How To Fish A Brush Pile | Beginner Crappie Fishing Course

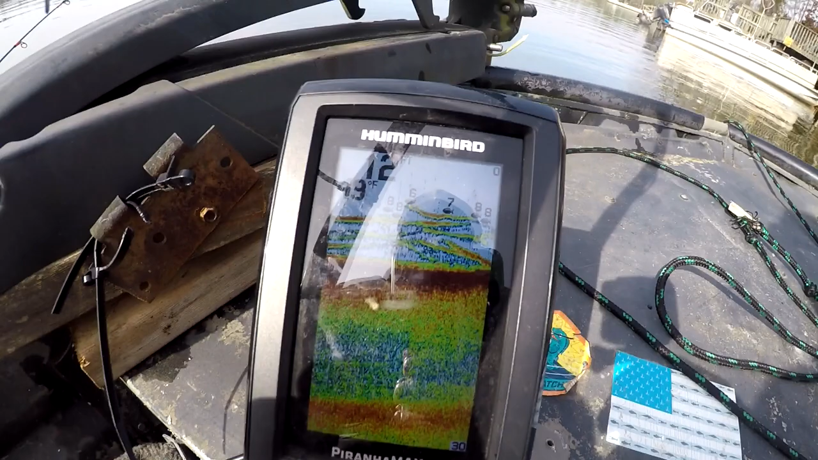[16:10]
See all the fish and about 8 foot of water.